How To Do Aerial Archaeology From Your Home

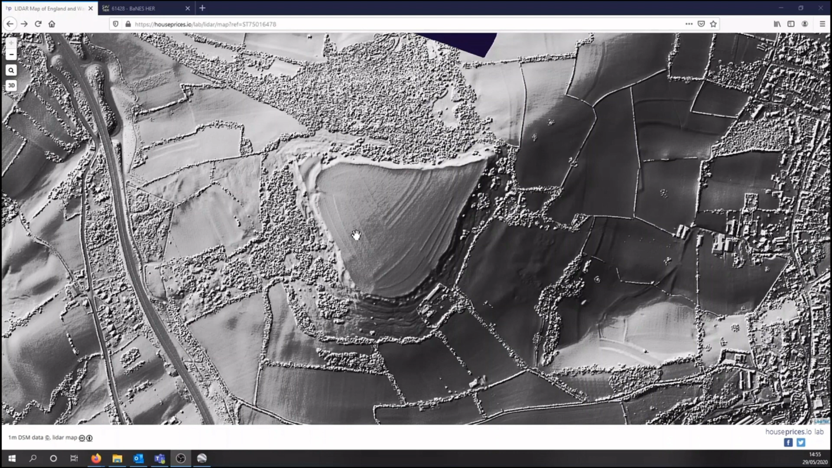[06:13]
If you are familiar with GIS software you can also download this data free from the Government Environment Agency website. So that's about it so I just want to say thank you for watching and good luck with your aerial investigations.